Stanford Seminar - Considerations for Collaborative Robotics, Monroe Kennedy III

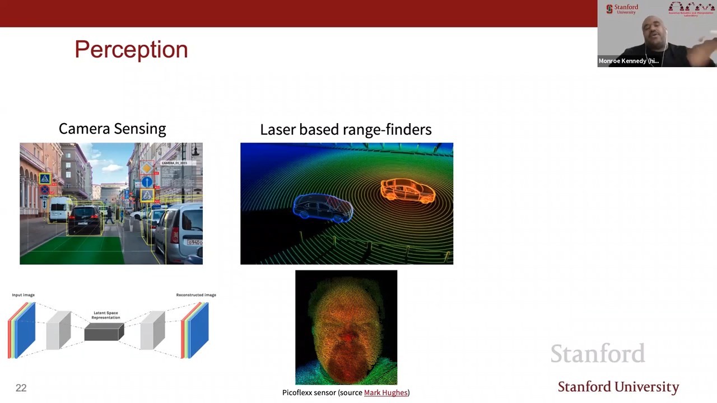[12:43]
You can think of laser rangefinders that are able to literally send out light and use that reflection to give you information about your environment with precise distances if other conditions are allowed.